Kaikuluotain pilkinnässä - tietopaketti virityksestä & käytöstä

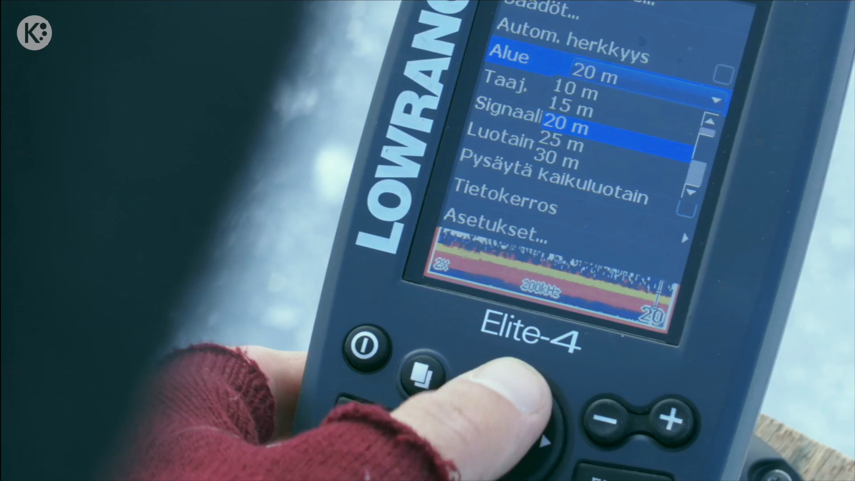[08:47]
10 metrin vaihtoehdon Idea siinä on se että kaikki oleellinen näkyy
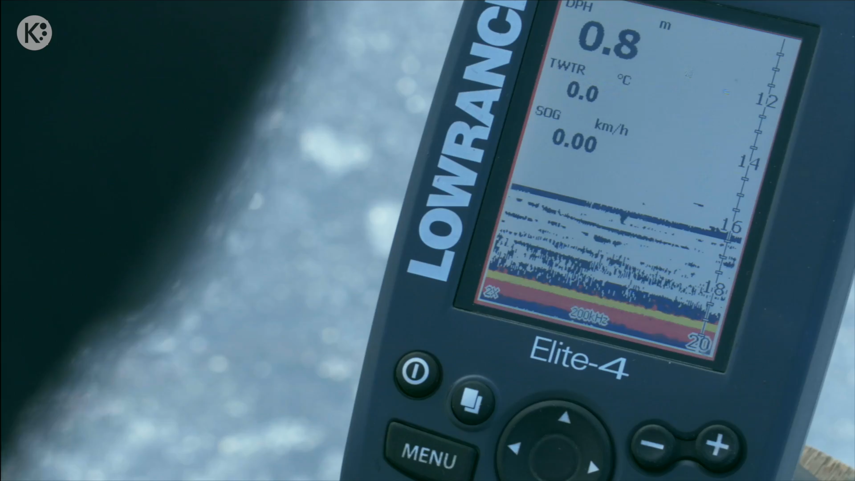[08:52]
On screen: depth 0.8 m, water 0.0°C, speed 0.00 km/h
tuossa ruudussa Ja jos matalassa vedessä onkin 20 metrin alueella niin sitten se kaikki
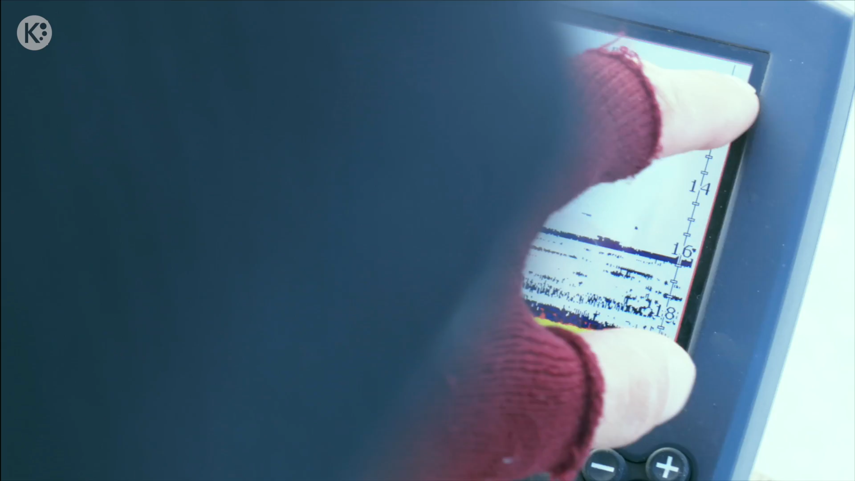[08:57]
tapahtuma näkyy tuolla ruudun ylärivillä Eikä sieltä ole mitään selvää eli kannattaa hyödyntää sopivaa
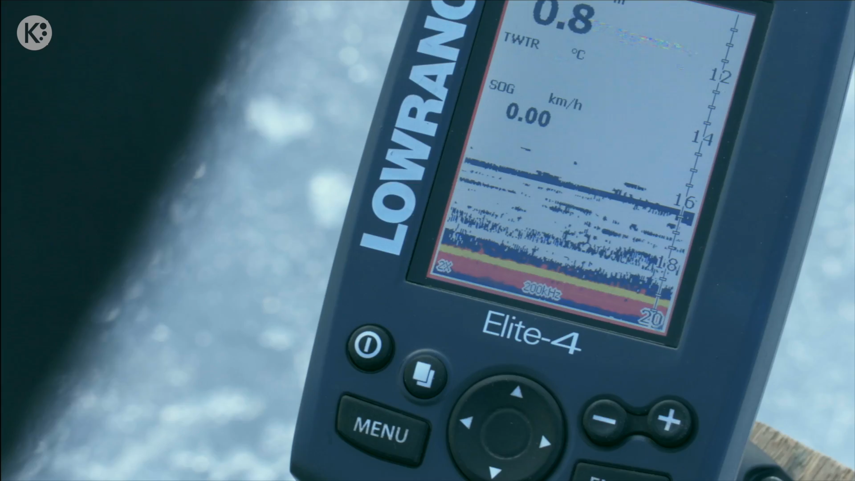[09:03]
On screen: speed 0.00 km/h
syvyysaluetta No sitten tässä on tää zoom on toinen juttu eli nyt tilanne on se että tuolla on pinta Tuolla on pohja ja kalat on tuolla pohjan lähellä
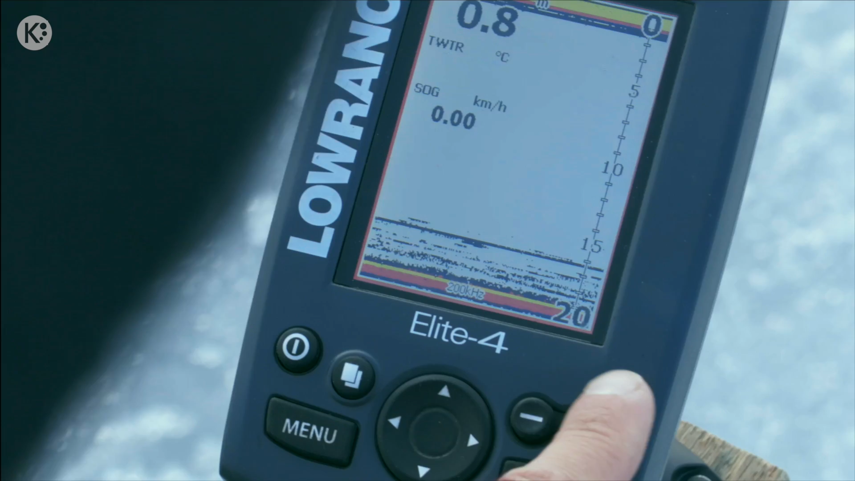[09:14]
Niin mä voin painaa tosta plussaa niin se zoomaa sinne pohjan lähelle niin että Mulla on nyt kaikki mitä siellä oikeastaan tapahtuu niin näkyy tässä sopivalla zoomauksella Tätä saa nyt sitten siirtää jos haluaa välillä vilkaista että